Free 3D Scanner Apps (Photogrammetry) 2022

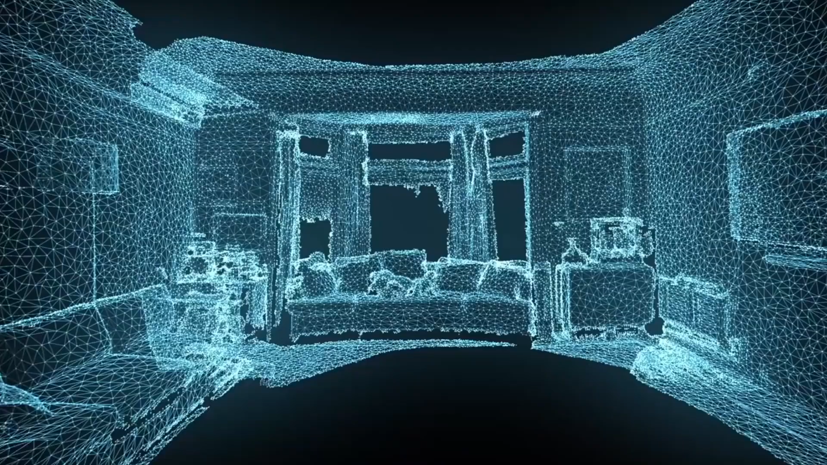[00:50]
With Canvas, you can use the iPhone 12 Pro to take thousands of measurements per
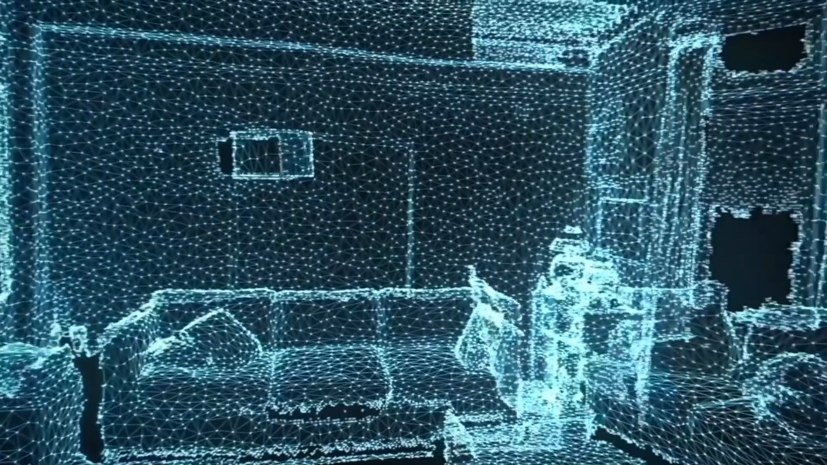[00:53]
second and digitize homes in minutes.